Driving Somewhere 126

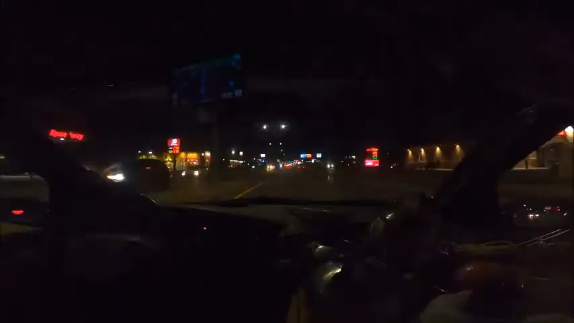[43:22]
All right, just going back to Walmart here tonight. Nothing special, same Walmart for a second night. In St. Cloud. The South Walmart in St. Cloud. Driving at night. There's a lot of light all around, so I think probably a pickup.